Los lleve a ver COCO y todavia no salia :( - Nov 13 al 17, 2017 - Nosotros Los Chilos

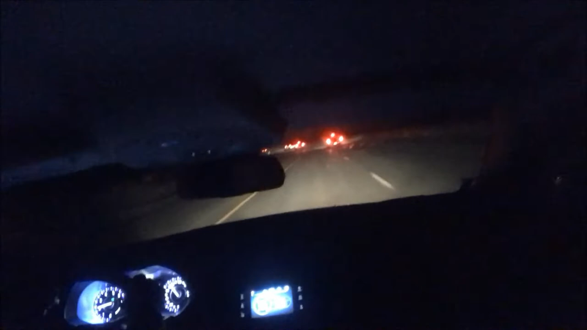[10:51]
Oh, es que tiene que decirle kit. Baja la velocidad. Está bien, está muy oscura esta madre.